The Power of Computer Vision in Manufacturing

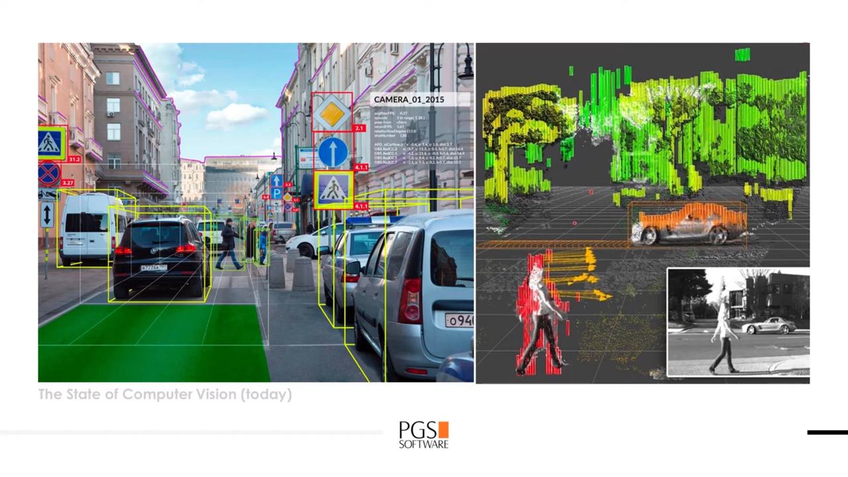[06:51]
On the right hand side of this picture, you can see motion tracking with appropriate vectors identified. Which can actually extrapolate how the person or car is going to move in the next seconds.
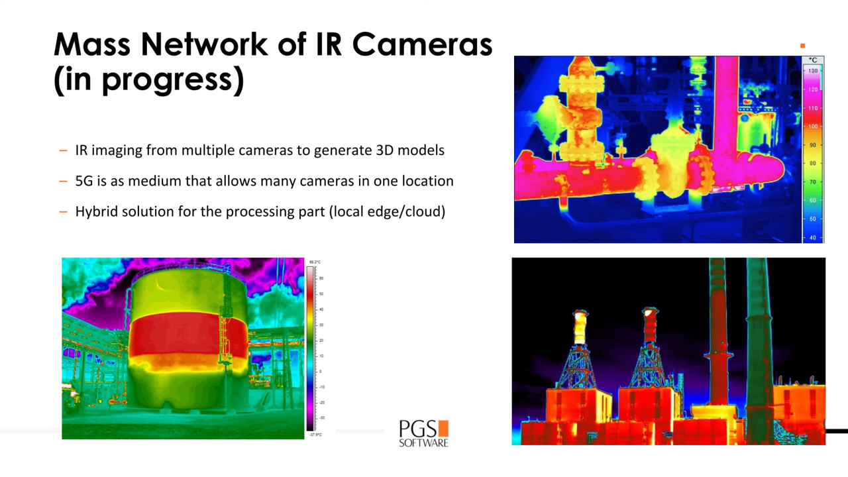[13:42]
Cameras are located around an industrial pipeline in order to recreate in real time 3D model of the monitored facility with the capability to monitor temperature from all different angles. Alright, so these are the key takeaways.